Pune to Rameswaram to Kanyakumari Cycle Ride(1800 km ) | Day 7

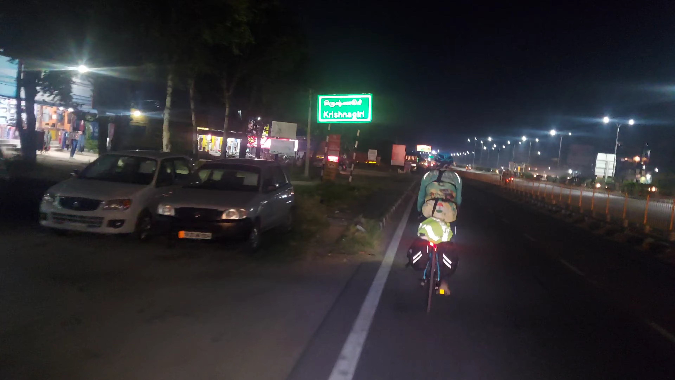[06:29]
अंधेरा हो गया था लगभग शाम के साढ़े साथ बच चुके और हम कृष्णागरी में पहुँच गए